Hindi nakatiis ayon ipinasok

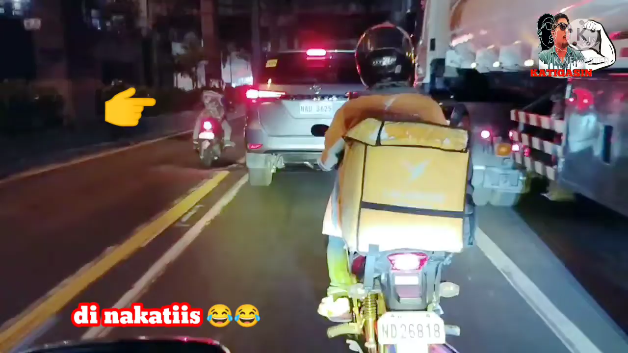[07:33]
traffic talaga eh yung isa hindi nakatiis lumusot na lang sa bus lane hindi siya makatiis traffic eh
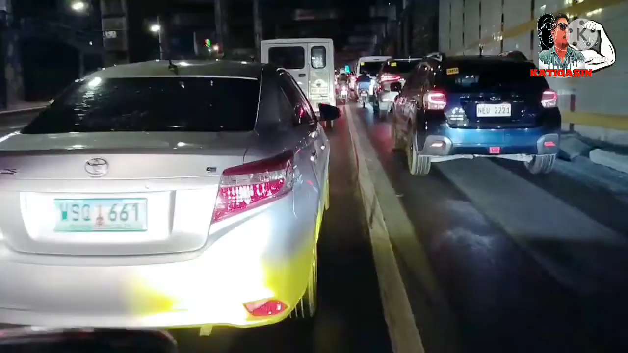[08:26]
yun yun okay medyo palusot-lusot tayo
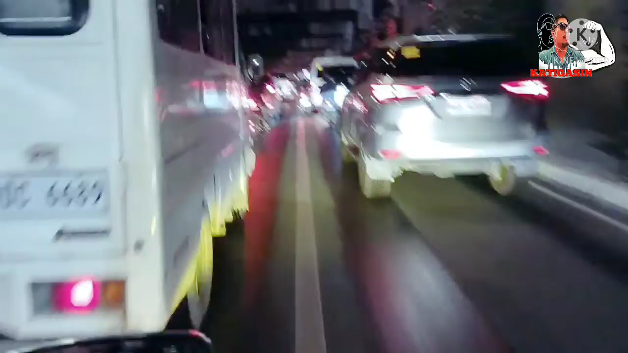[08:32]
wow yung big bike hindi nakalusot
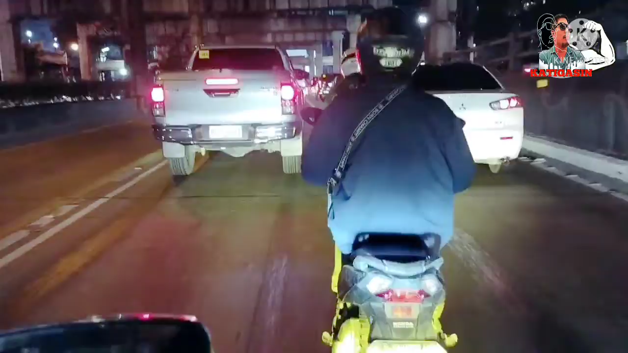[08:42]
sikip eh
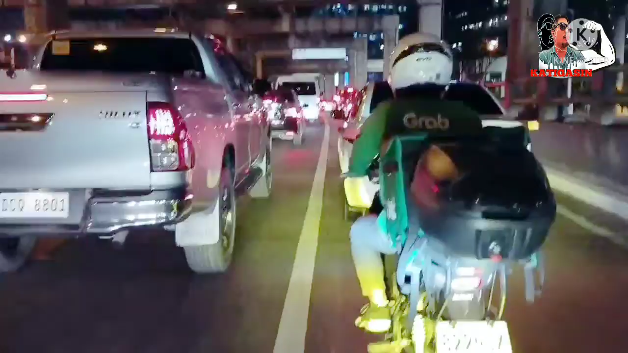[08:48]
may iba dumadaan dyan sa bus lane siyempre walang bantay
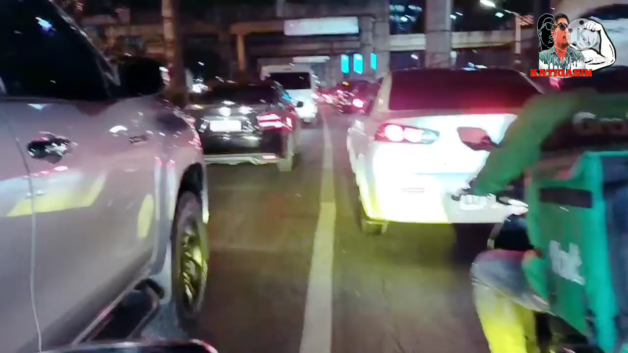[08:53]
bagal nito tayo sa kabila may kabagalan lang dito sa bandang mega mall kahit na ganitong oras na
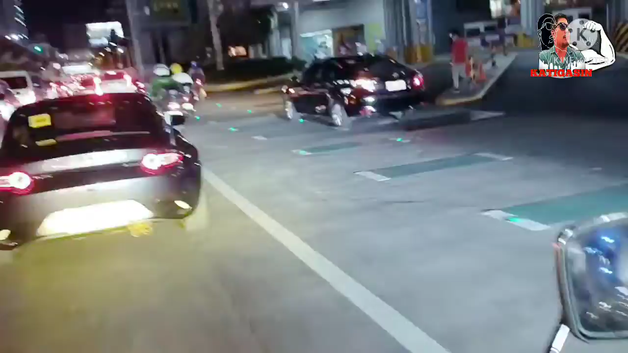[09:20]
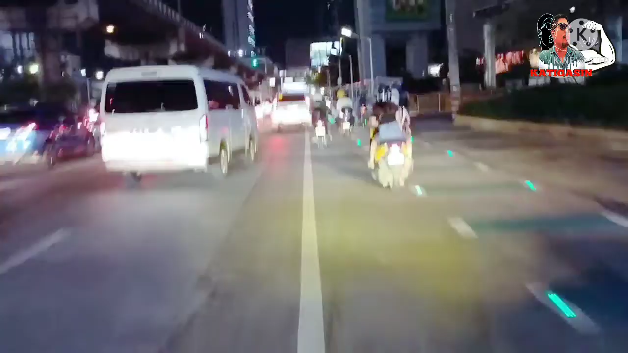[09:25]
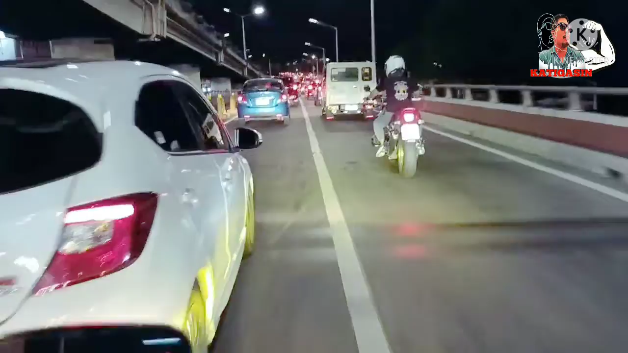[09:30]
ito mga katigasan may big bike na naman
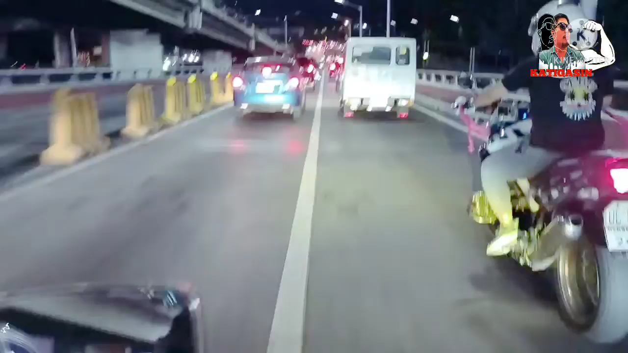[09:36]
eh bm ba to mukhang bmw
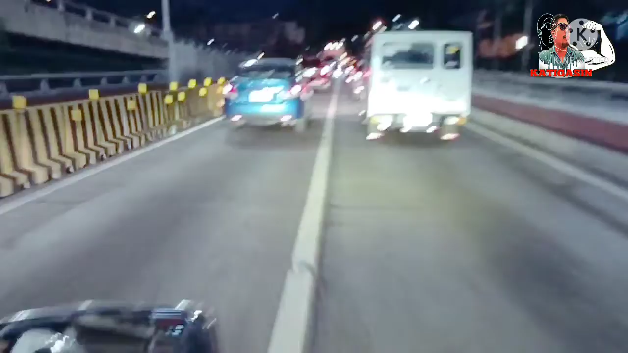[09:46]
bm nga bmw nakatao na siya bangitang alsada dyan dito tayo iwas tayo bako bako dyan hindi tampal
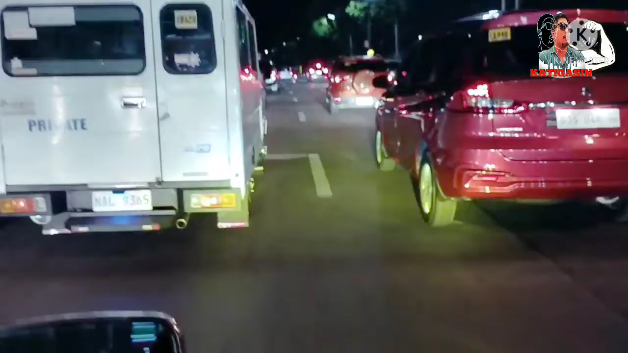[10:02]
di ba hindi ako natagtag dito
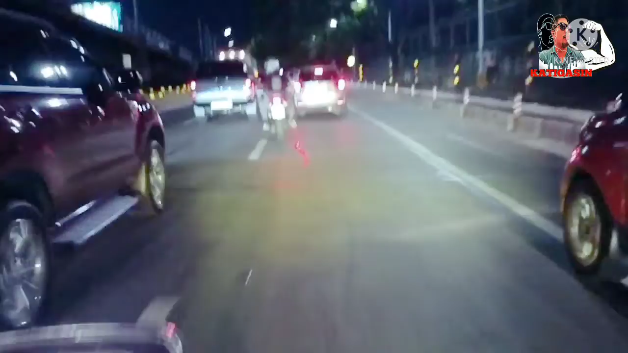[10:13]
ataw ah diretsyo kay edsa ako mag-white planes ako eh white planes tayo white planes ayun at dito na tayo sa may
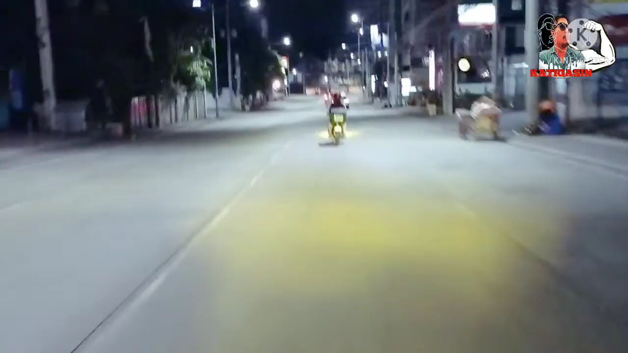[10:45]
C5 na tayo C5 na tayo mga katigasan mukhang may nararamdaman ako hindi maganda dito what naiihi ako so syempre may shell dito kaya dito tayo mag-sear ok
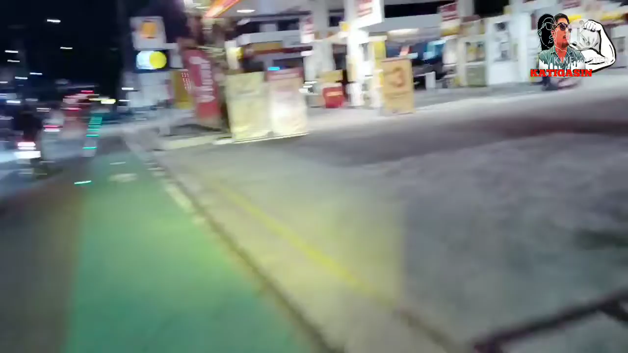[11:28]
ok dito tayo hindi mag-sear hindi mag-sear dito
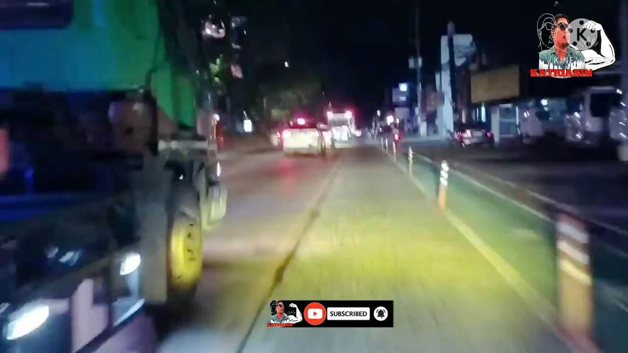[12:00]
C5 C5 talaga yung daan nila so kung kayo mga katigasan ay dumadaan dito ay mag-ingat po kayo palagi dahil kasabay nyo po yung mga dambuha lang sasakyan mga truck na yan pero kahit na malalaki yan ay masarap i-drive yan napakagandang i-drive nakakamiss nga eh